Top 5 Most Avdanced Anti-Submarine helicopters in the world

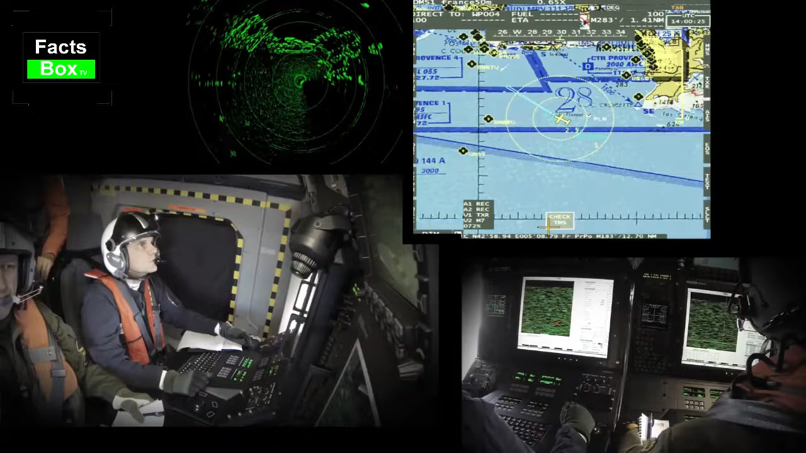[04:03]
Its advanced mission suite includes a 360-degree search radar, dipping sauner, forward-looking infrared, magnetic anomaly detector, and electronic surveillance measures.